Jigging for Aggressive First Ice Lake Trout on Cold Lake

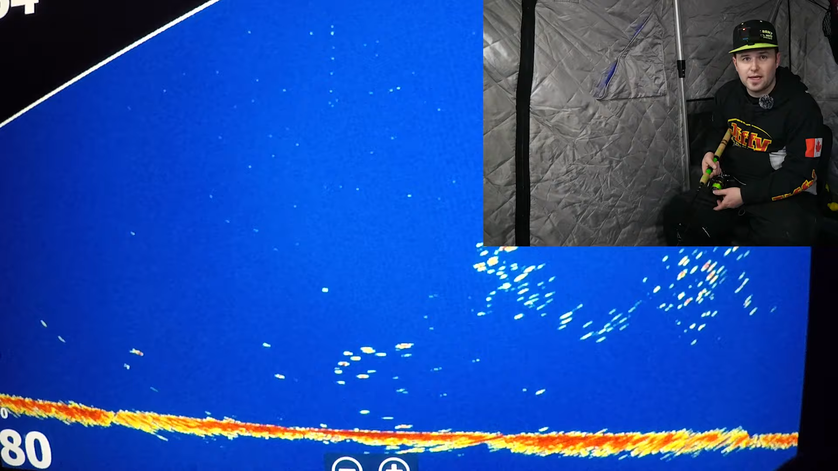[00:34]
it's like we got lots of bait down there today we're just dropping down to the bottom here but yeah tons of bait so it's a good sign some of these fish should move in feeding on this bait and hopefully get hooked up
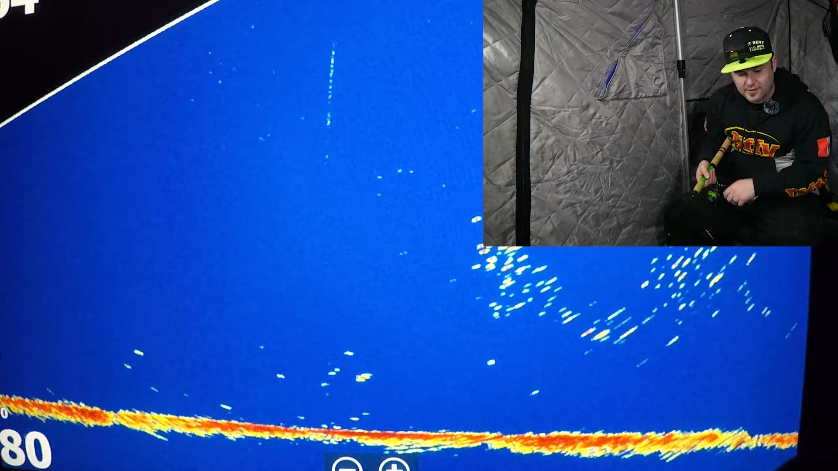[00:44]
well look there's already one coming in here start reeling up see if he wants to chase i didn't even check my drag it's a little bit loose tighten her up a little bit see if we can get this one to come after us here we literally just dropped down already got a little bit of action he's kind of a lazy chase but he is catching up here
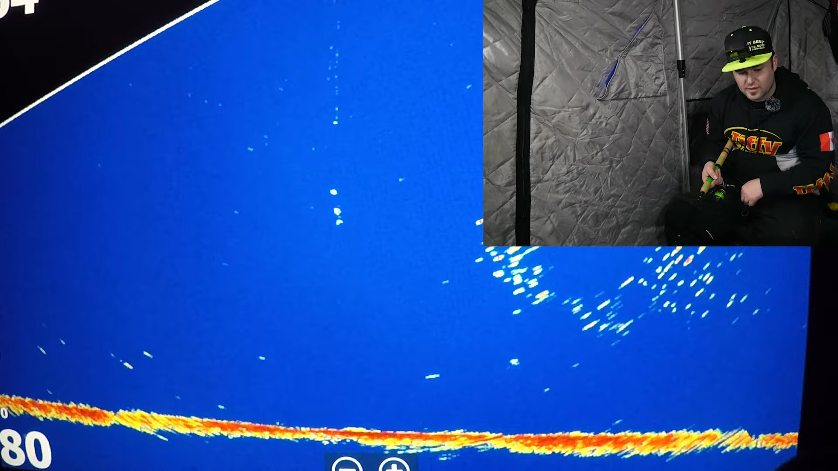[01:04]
oh a loose drag tighten that up a little bit
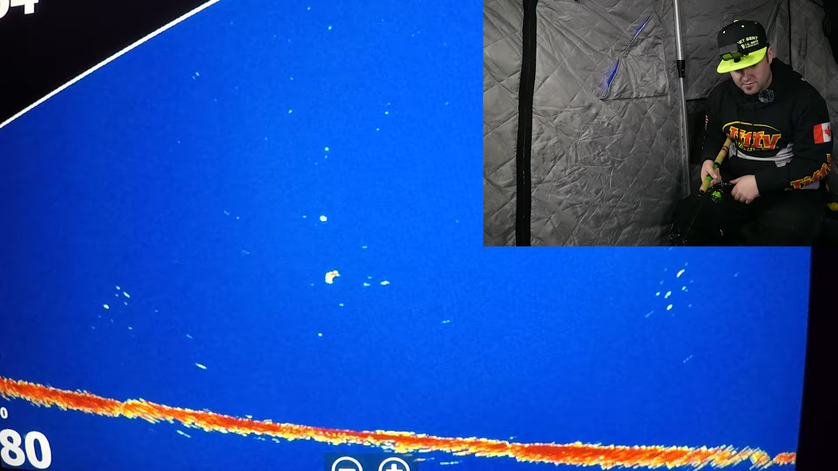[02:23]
drop back down start reeling again
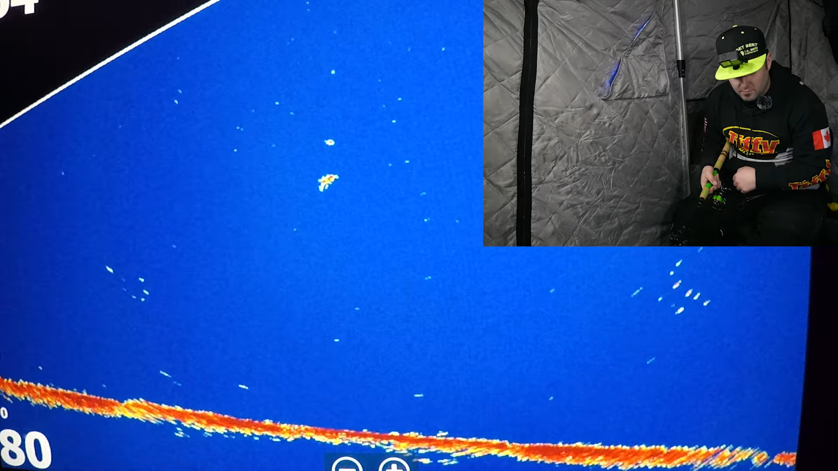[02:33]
see if he takes one more chance here
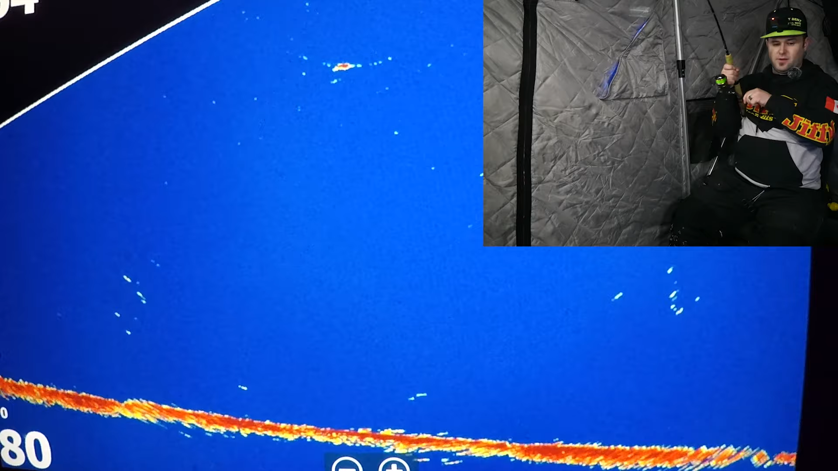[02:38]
there we go right about 20 feet under the ice doesn't feel super big it's pretty squirrely there you go he's right under the ice here
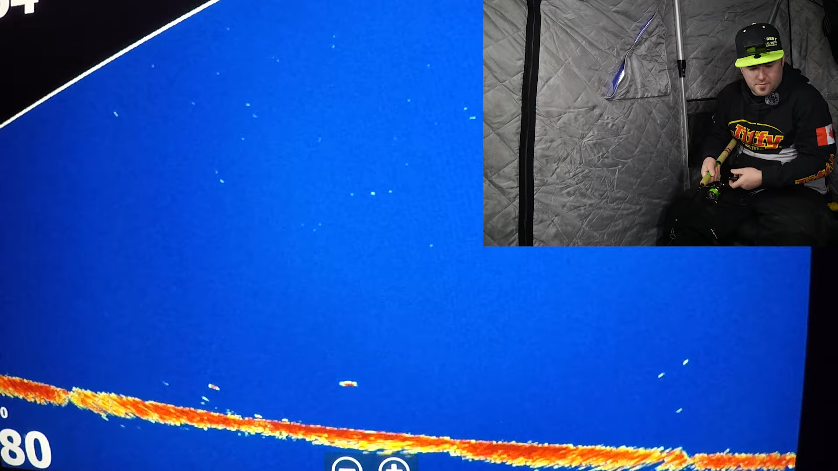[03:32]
let's see if we can oh yeah he's coming oh i just nipped the back over there he's coming oh nipped her again
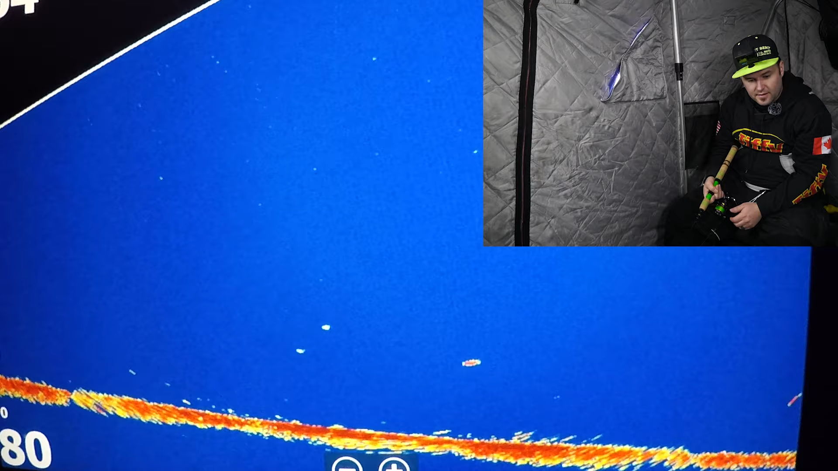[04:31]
finally got a pretty good mark coming in from the right there we'll just try to stay above it here hopefully he sees us and is hungry and ready to eat oh yeah look at that come in
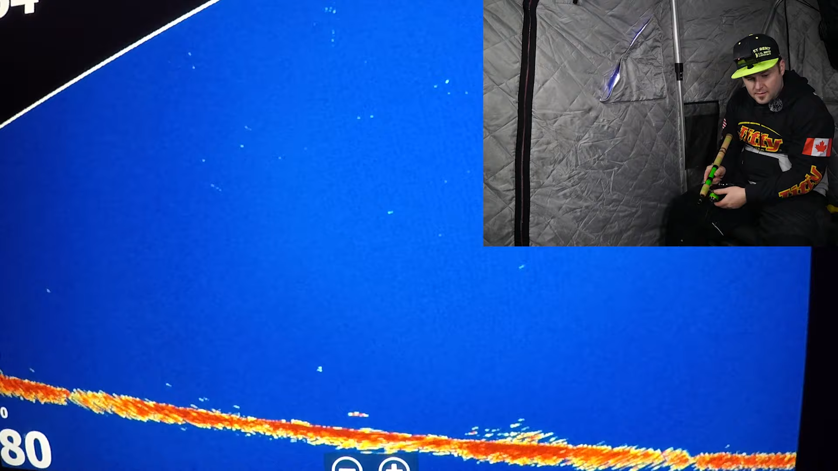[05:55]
there's one coming in just below us here see if he wants to rise up get ready he started to turn a little bit see if we can just slowly
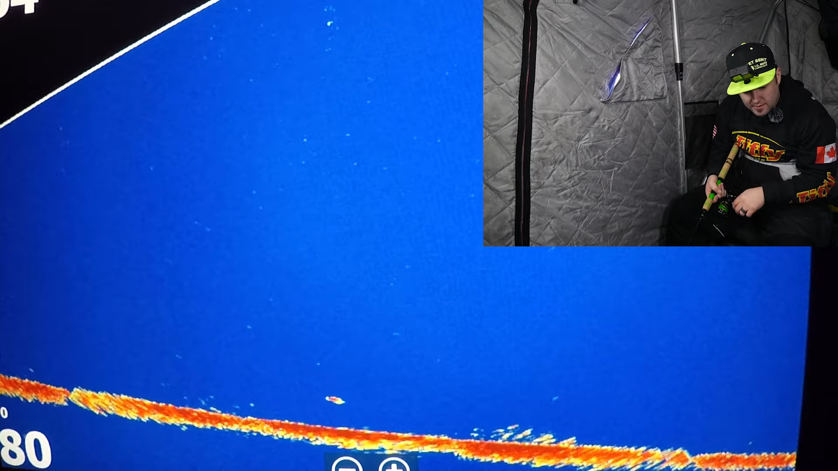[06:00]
i'm not super interested well there's more bait up above us here that's getting pushed across
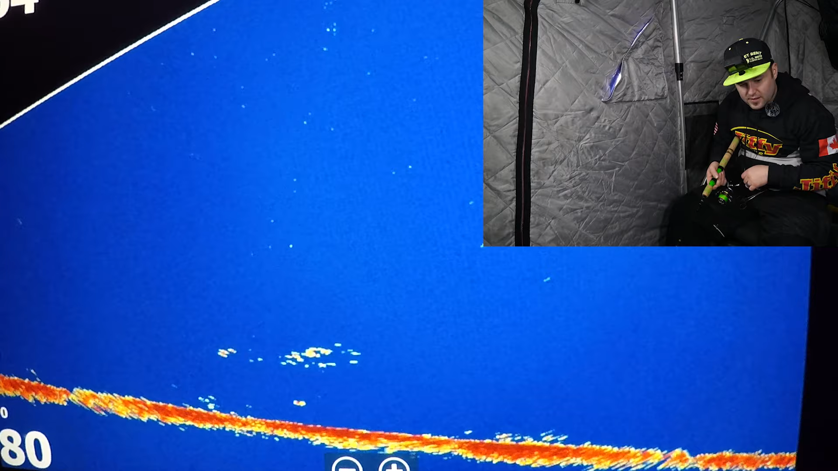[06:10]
from the left side of the screen to the right it'll probably be another fish so we'll just try to stay up through that bait here there oh i missed him see if he gives us another chance
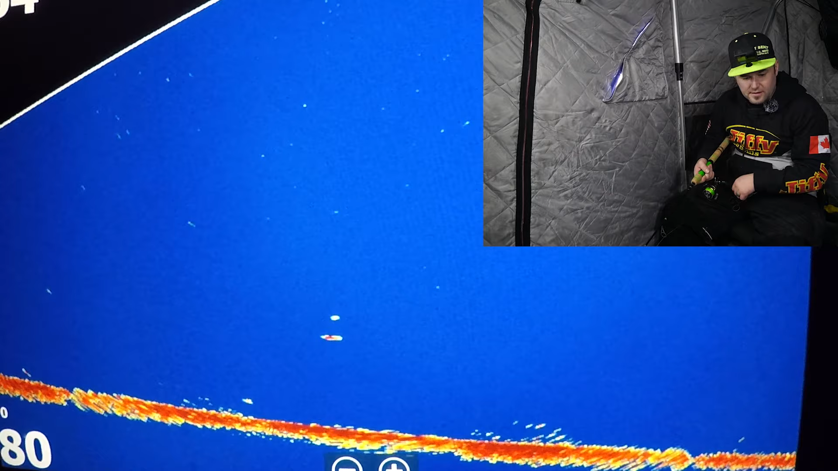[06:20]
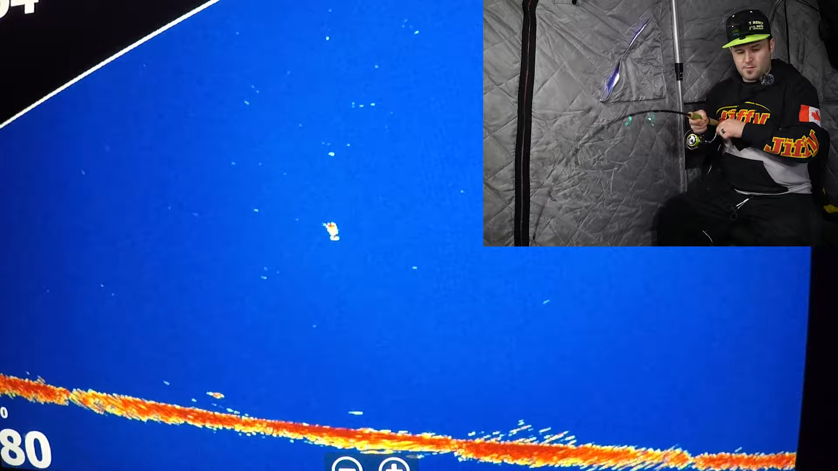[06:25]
there we go yeah just like i was saying that bait when it started getting pushed across there's usually a fish with it sometimes it might not show up on the screen but yeah you just try